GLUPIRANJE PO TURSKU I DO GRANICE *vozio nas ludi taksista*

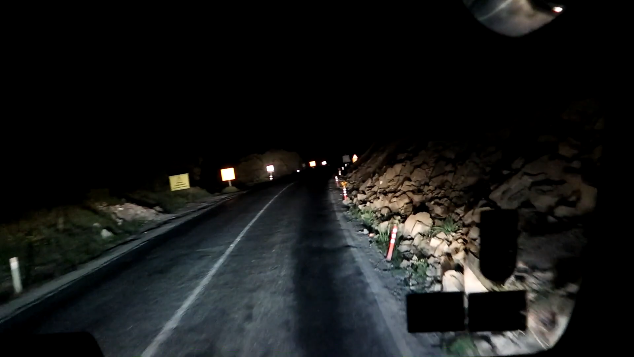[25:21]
Penjimo se uz maslinjak. Opasno brdo. Guši se manča, a? More ide, bre. More ide, bre, u devetu.
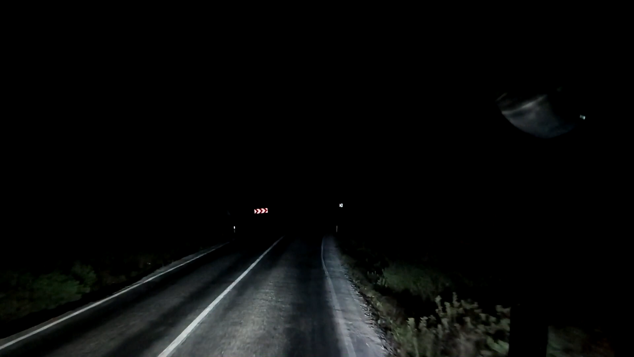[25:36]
Brate.
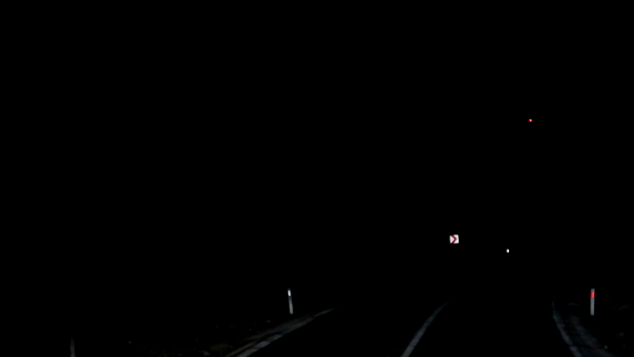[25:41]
Idemo sve više i više na gore, ljudi. Brdo, veliko. Onda je gore, treba da idemo se koliko vidite, ali... Odatle ne laze. Znači mi je da ovaj premijer i to je to. Bajića ga nešto sporo tera.
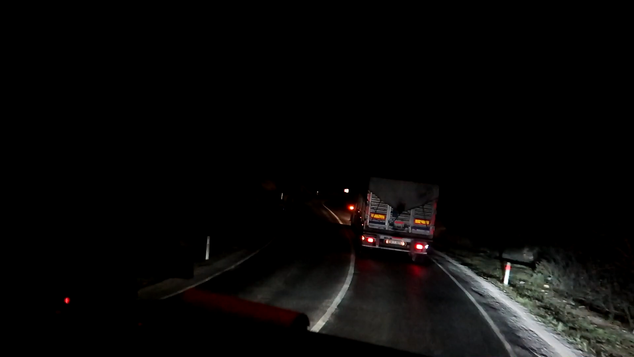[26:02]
Uspon, brate, uspon. Kažu turska laka, ravna. Neki kolege čujem kažu turska laka. Laka, ravna, gledaj. Penjemo se, nikad ne se
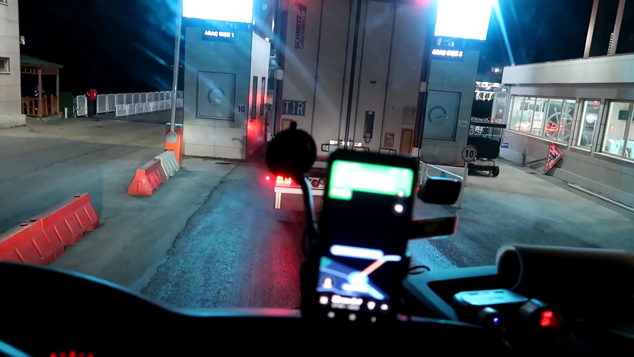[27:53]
Sad ćemo da će uđemo. Kurat će uđemo, nema ništa. Sada mi za drugu turu.
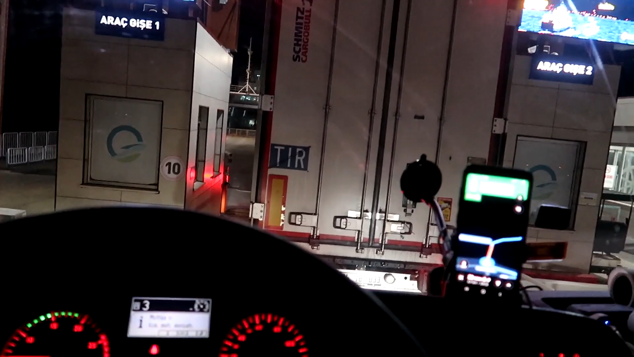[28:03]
Ništa, javimo se posle. Izgleda ulazimo.
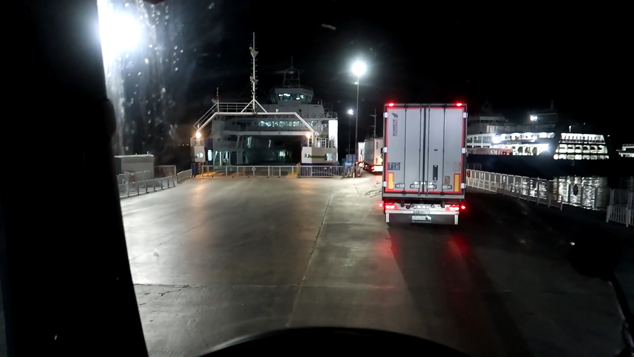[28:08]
Mislim da ću unutra uđemo, da li ne znam, ali prošli smo prvu kapiju.
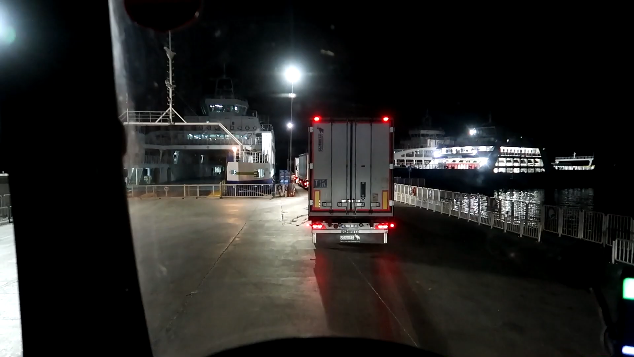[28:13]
Što je jako značajno. Sad ćemo da vidimo šta se dešava dalje. Da li nas pušte ili ne. Stano da ne smetam tamo.
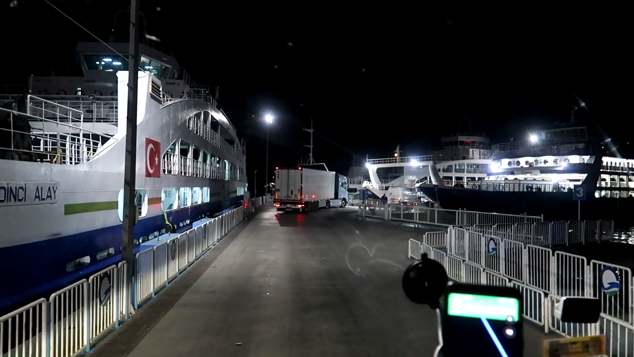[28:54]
Možda i ću uđem. Stanem ja ovdje na strane, ne smetam na kamioni.
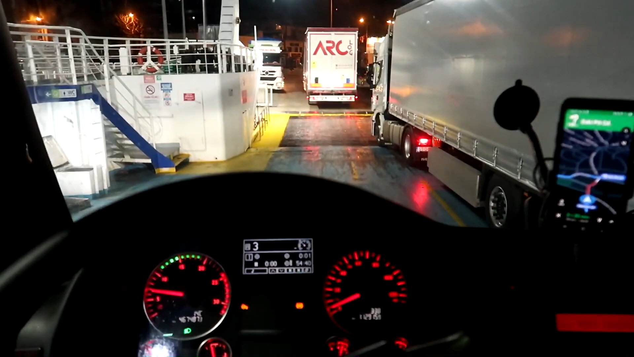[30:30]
Gotovo. Sat i 20 minuta ugubno čekali smo ga i prelazili trajekt. Tako da se javljamo poslije.